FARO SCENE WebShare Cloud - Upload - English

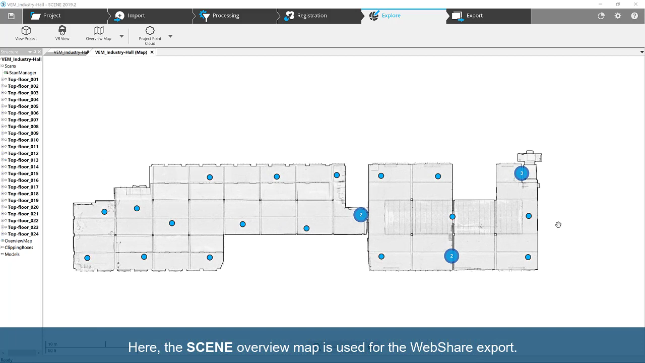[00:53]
Click the Export tab, select the WebShare cloud, and click Export WebShare project.
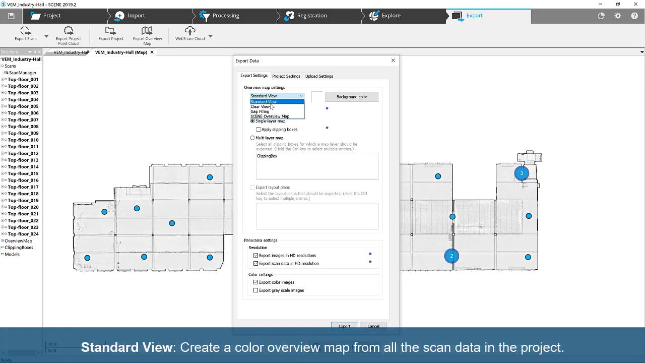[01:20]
Clear View. Areas with low point density will be displayed with more transparency. Gap filling, like Standard View, but it fills the gaps.
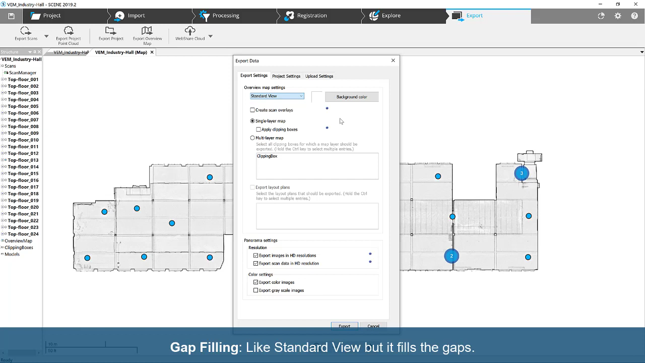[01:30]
When Create Scan Overlays is enabled, each scan highlights when hovered over. You can create a single layer map or a multi-layer map.
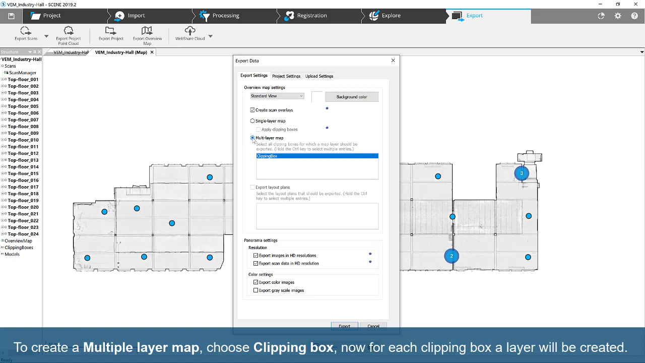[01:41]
To create a multi-layer map, select Clipping Box. Now, for each clipping box, a layer will be created. Note, multiple layer map is not available for Scene Overview Map.
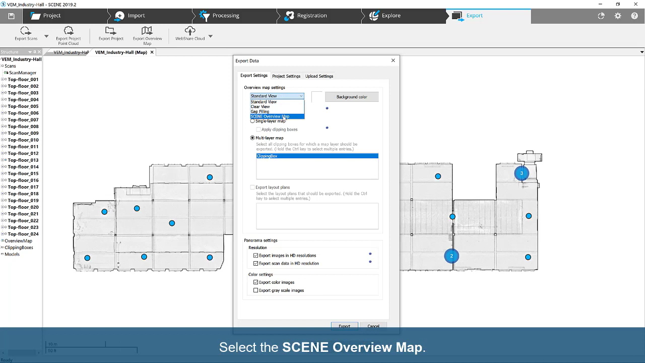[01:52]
Select the Scene Overview Map. When Multiple Layer Map with Layout Plans is enabled, the plans can be exported as single layers. Panorama Settings.
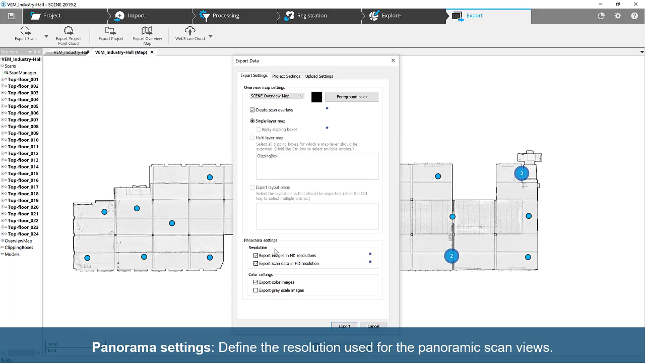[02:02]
Define the resolution used for the panoramic scan views.
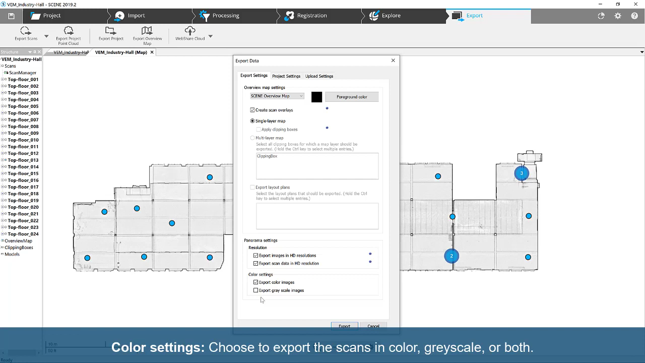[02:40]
Choose to export the scans in color, grayscale, or both. If exported in both, decide the color mode for the WebShare project.